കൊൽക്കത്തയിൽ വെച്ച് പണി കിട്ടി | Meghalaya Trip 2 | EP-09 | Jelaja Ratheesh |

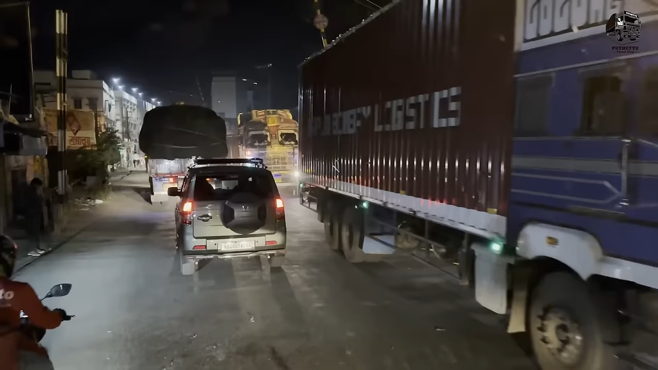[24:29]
ലോറികൾ മാത്രം. ഇവിടെയൊക്കെ നല്ല അടിപൊളി ബൈപ്പാസ് അല്ലേ.
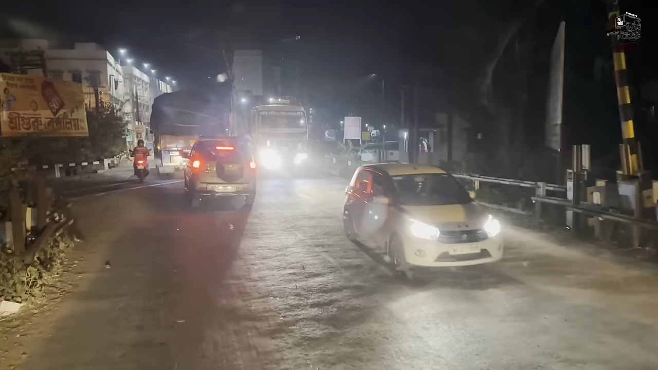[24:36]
ആ ഹൈവേയും നമ്മളാ ആ നമ്മളാ വന്ന എൻ എച്ച് 16 ഇതുമായിട്ട് കണക്ട് ചെയ്ത് നല്ല അടിപൊളി ഒരു ഹൈവേ പണിയണ്ടാ.
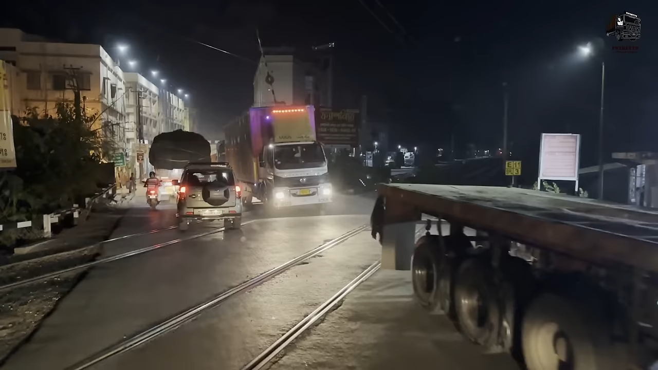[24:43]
ഈ പഴയ വഴി എന്നിട്ട് ഇത് ലോറി, അതാ ഈ ലോറി അല്ല അതിലല്ലേ നമ്മൾ വരുമ്പോൾ കിടക്കുന്നേ.
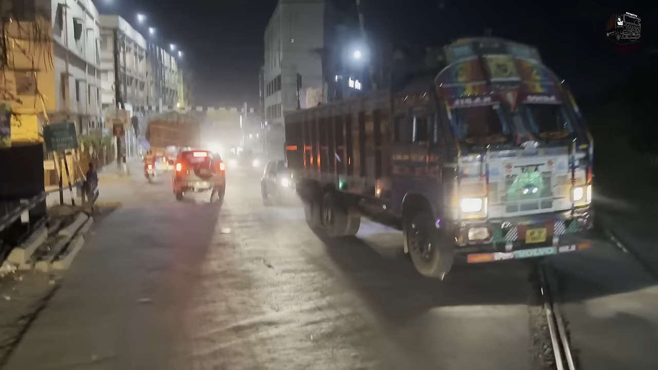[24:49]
രാത്രിയിലല്ലേ ഇവിടെ പാസ്സാകാൻ പറ്റുള്ളൂ.
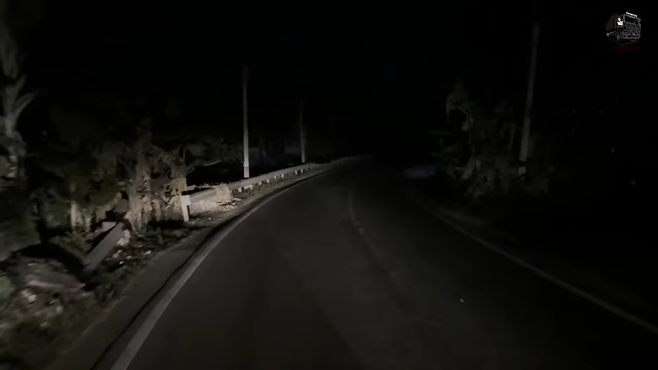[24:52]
അതാ വന്ന് വന്ന് വന്ന് വഴി ഡബിൾ ലൈനായി, ടൗണിലെ തിരക്കൊക്കെ കുറഞ്ഞു.
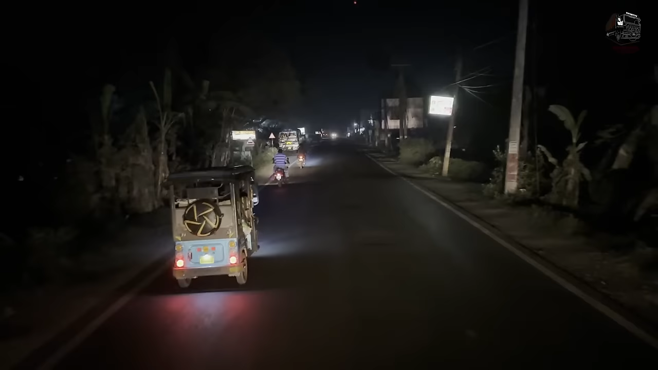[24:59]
നമ്മുടെ വണ്ടിയുടെ ഓൾട്ടർനേറ്റർ പണി മുടക്കിയെന്ന് തോന്നുന്നു. ലൈറ്റൊക്കെ ഡിമ്മായി, വെട്ടം കുറഞ്ഞു.
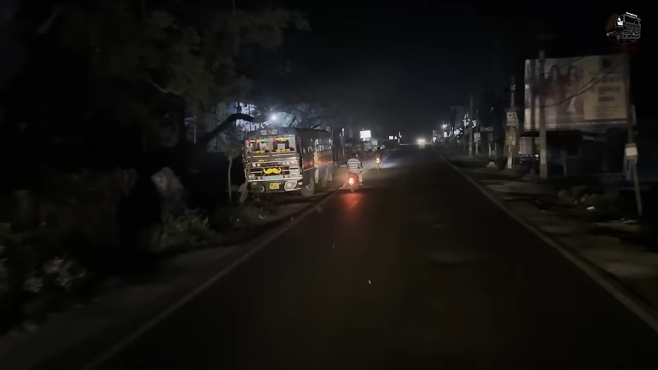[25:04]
ഞാൻ അവിടെ അപ്പുറം എവിടെയെങ്കിലും ഇടയുള്ള എടുത്ത് വേണം നിർത്തിയിട്ട് നോക്കണം. കുറച്ച് മുമ്പ് ഡാഷ്ബോർഡിൽ ഒരു സിഗ്നൽ കാണിച്ചായിരുന്നു.
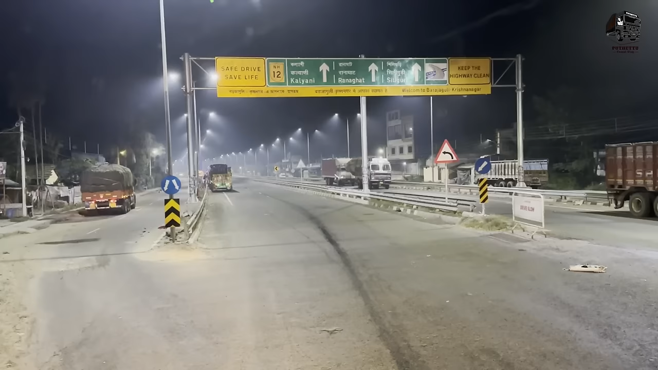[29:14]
അപ്പം നമ്മളത് വന്ന് ഫോർ ലൈനിൽ കയറി. ഇവിടെ തൊട്ട് 4 ലൈനാണ്. കല്യാണി, റാണാഘട്ട്, സിലിഗുരി, ഒറ്റ വഴി NH 12. ഇത് സർവീസ് റോഡിൽ അജീഷ് കിടക്കുന്നത്, അങ്ങോട്ട് നിർത്തു, നമുക്ക് ചോറിനിട്ട് പോവാം.